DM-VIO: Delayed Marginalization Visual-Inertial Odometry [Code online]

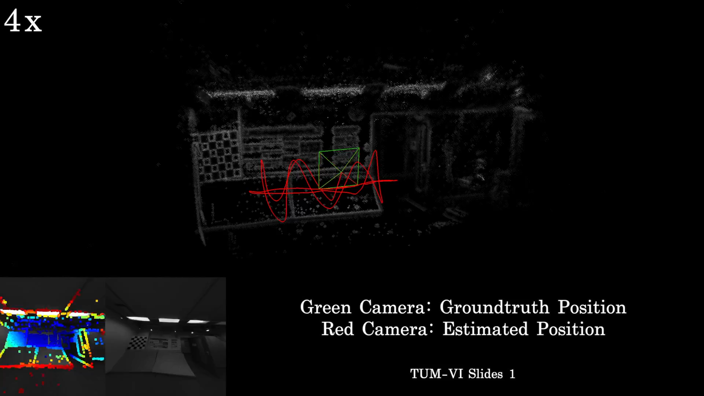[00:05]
We estimate the pose using a single monocular camera and an IMU.
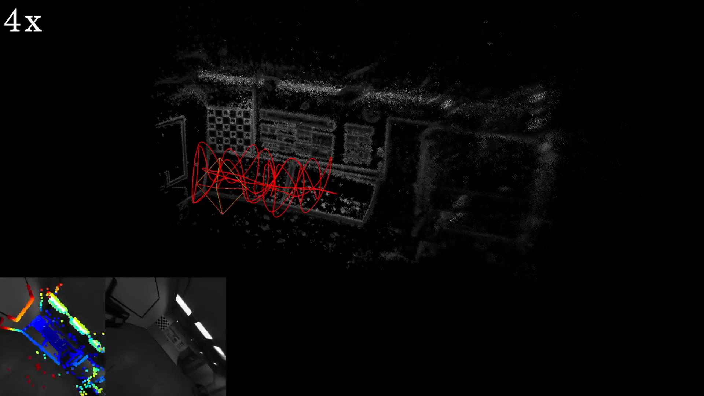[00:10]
Here we show results on the TUMVI Slides 1 sequence.
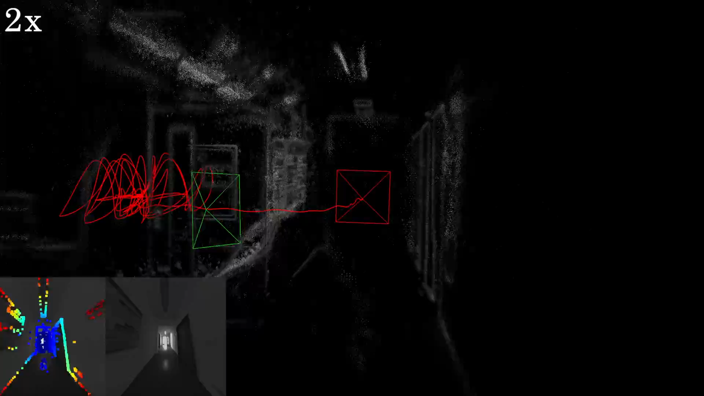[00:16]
The estimated camera pose and trajectory are shown in red.
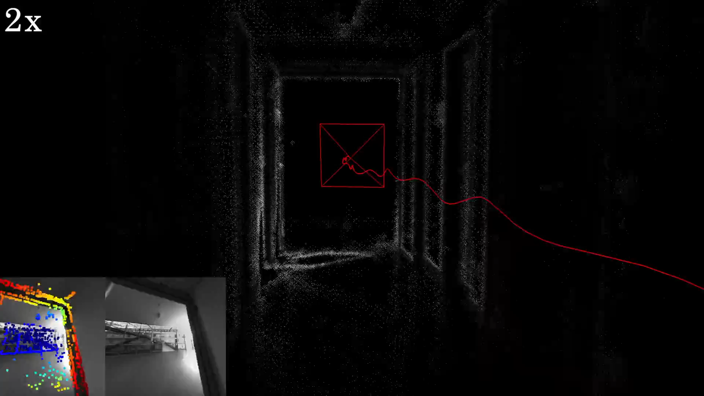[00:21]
In this sequence,
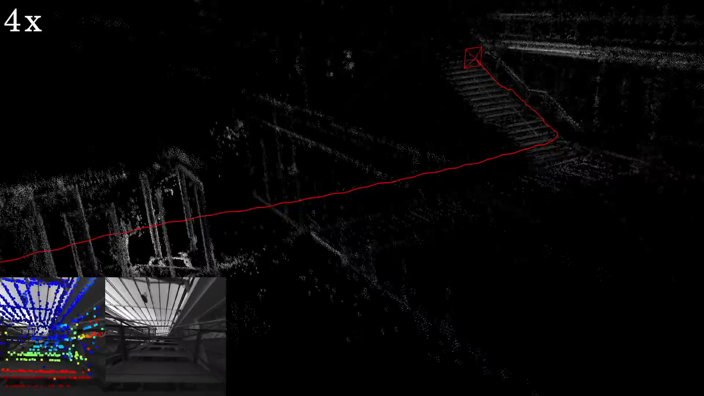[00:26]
the operator slides down a tube with almost no visual information available.
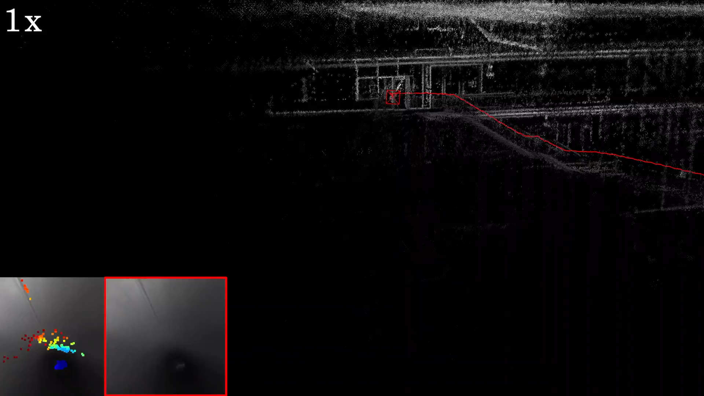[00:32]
Using the IMU data, the trajectory can still be recovered.
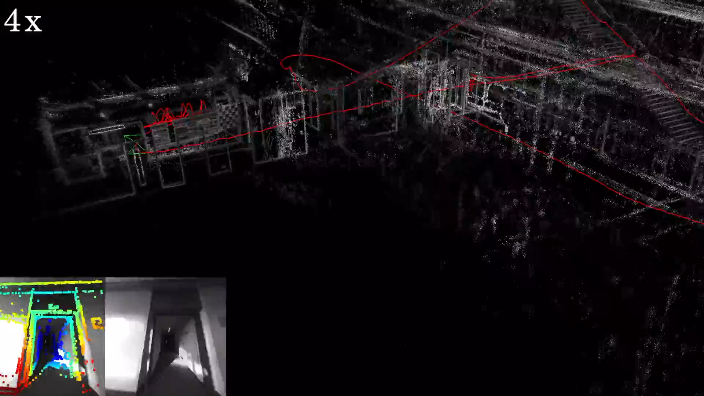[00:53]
The ground truth pose is shown in green.
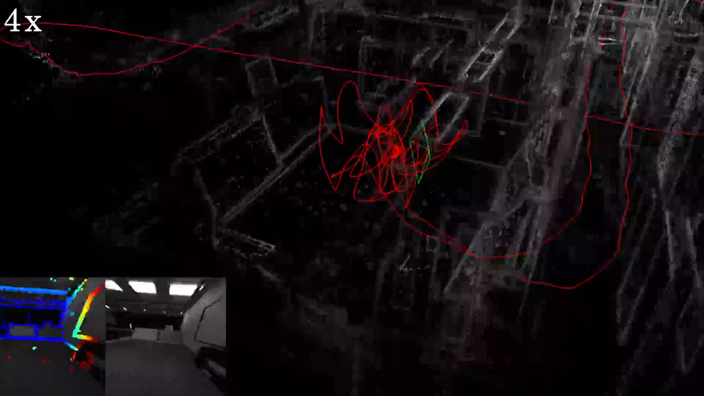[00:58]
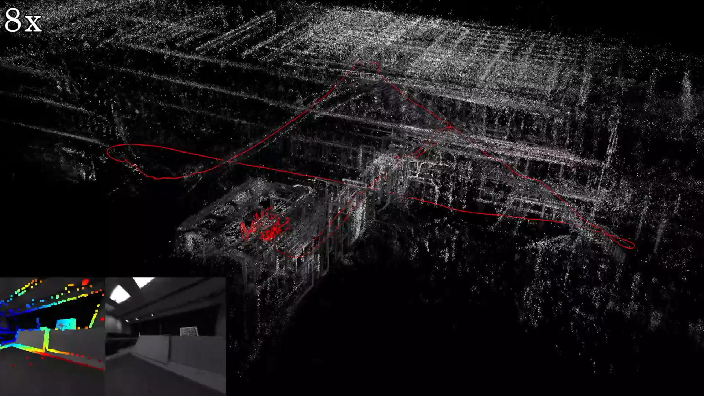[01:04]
We also evaluate our method on the Four Seasons dataset.
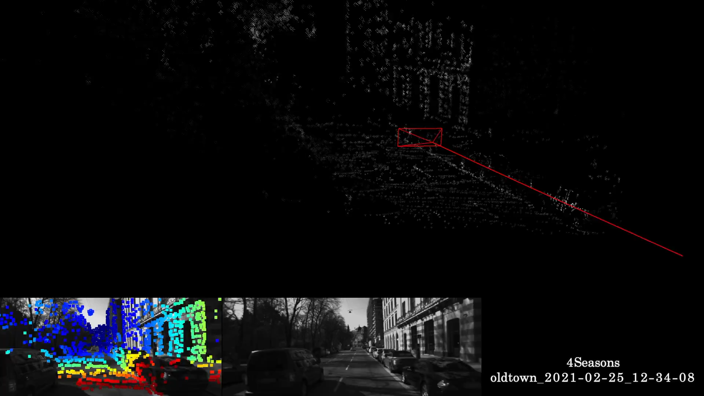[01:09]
This dataset is very challenging for monocular methods,
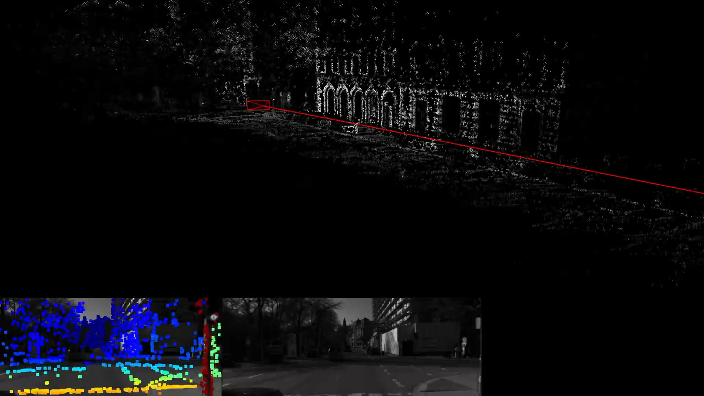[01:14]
as an IMU cannot be used to recover the scale when the car moves with a constant velocity.
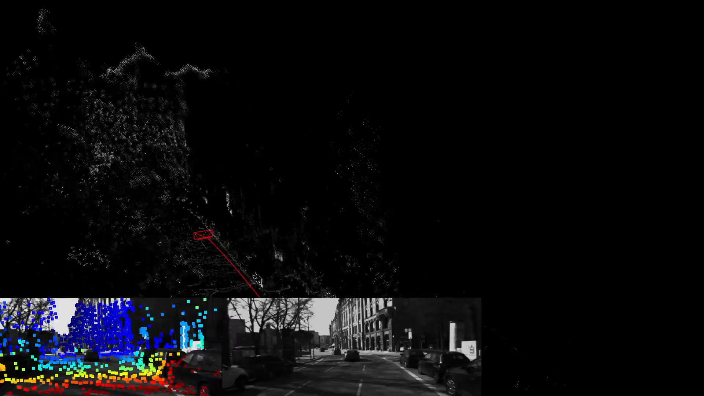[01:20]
But thanks to our novel IMU initializer, based on delayed marginalization,
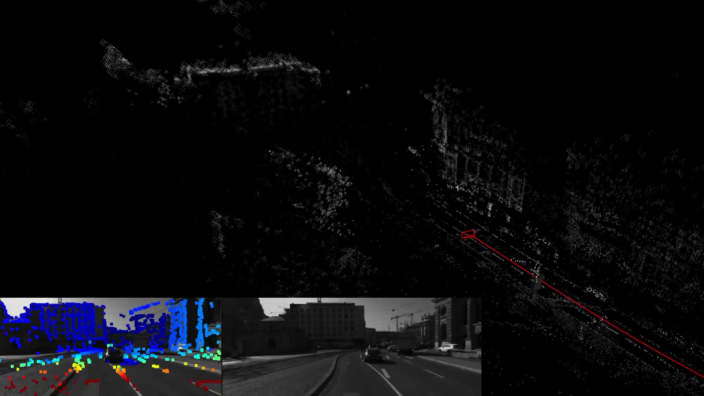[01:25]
the method still works well and even outperforms stereo inertial methods.
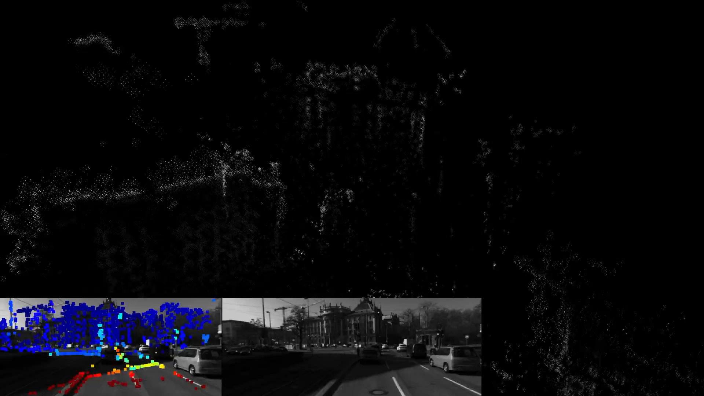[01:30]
The idea behind delayed marginalization is to maintain a second factor graph where marginalization is delayed. We can inject IMU data for previous states into this delayed graph, which we use for IMU initialization.
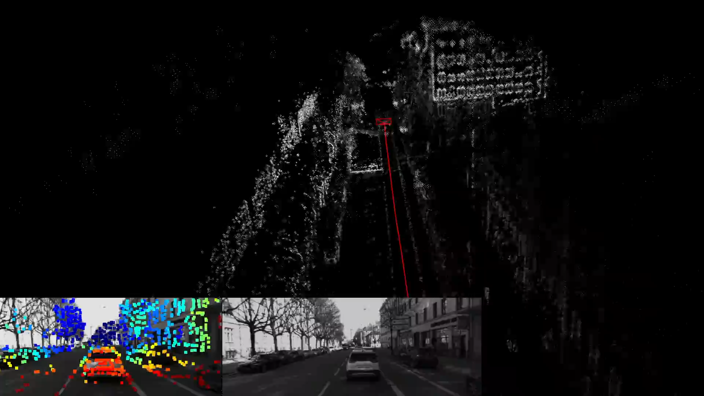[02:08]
At the moment, the point cloud shows the reconstruction of the Munich inner city, which is where this sequence was recorded.
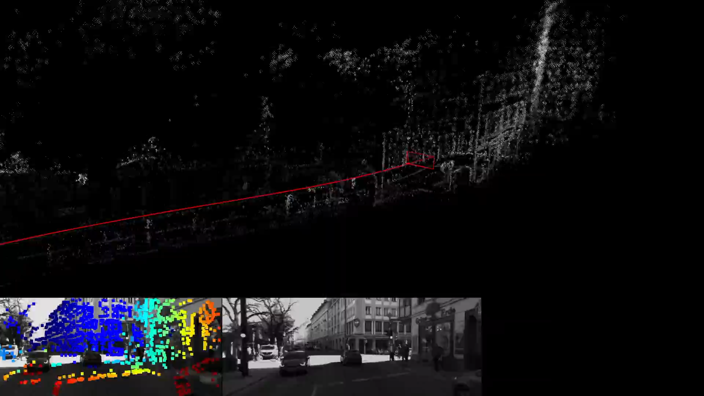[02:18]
In the end, the car will return to the start and you will be able to observe the accumulated drift.